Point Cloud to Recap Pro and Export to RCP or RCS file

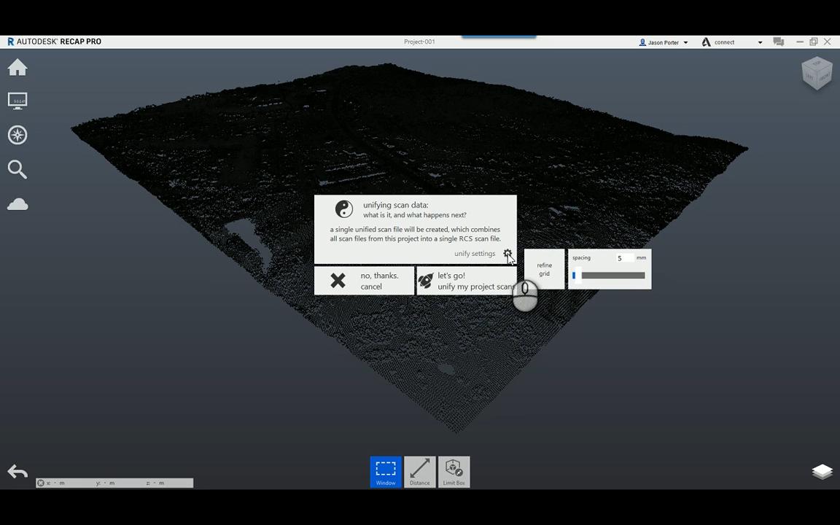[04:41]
on your unifying settings if I had multiple files this would really make a difference in this case I'm just going to go ahead and process the project okay and it's going to go ahead and export the project out to the RCP file that I want
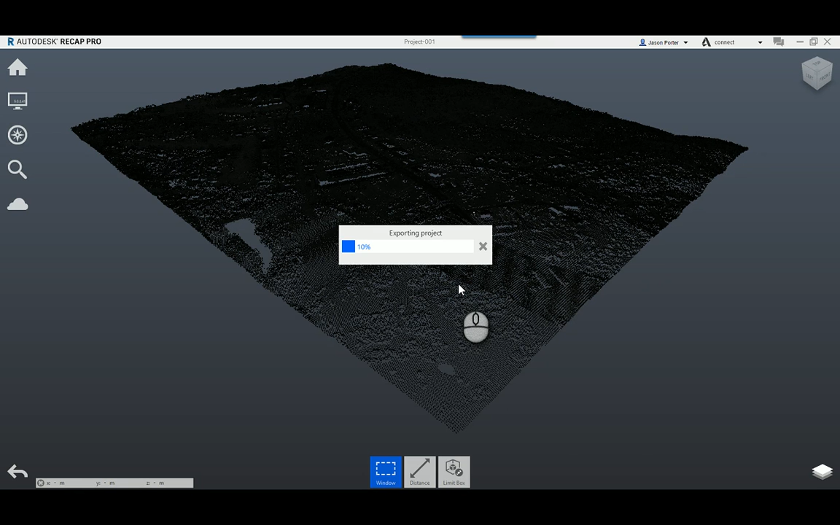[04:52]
to create okay and once this process is done you can then export it out to us oh and then you can then take the file and open it in simple 3d and I'm going to get to that in the next video I also need to put a disclaimer here you saw this process happen pretty fast and opening the the drawing here are actually the recap file here and the reason it happens pretty fast is because I actually pause the
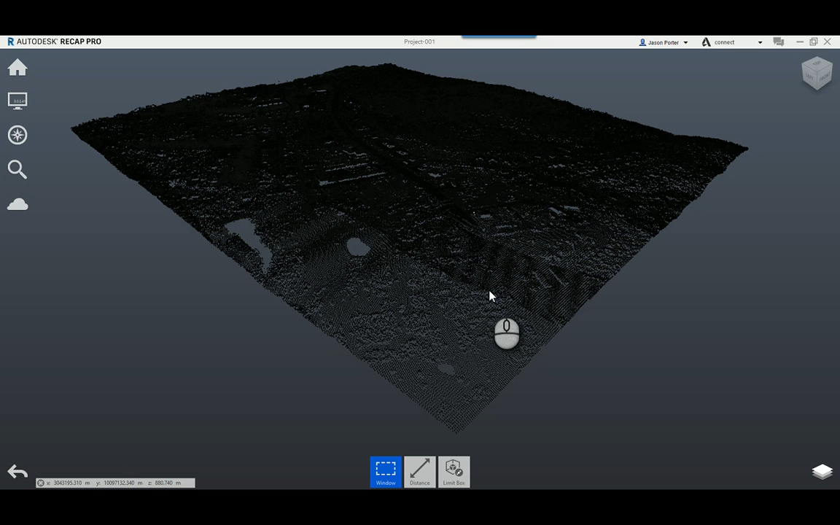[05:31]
video because the entire thing took on my end roughly about 10 minutes to process this this project in recap so I just wanted to give you a realistic idea what's going but I didn't want you to wait around for 10 minutes while I let it process all right let's take us to civil 3d now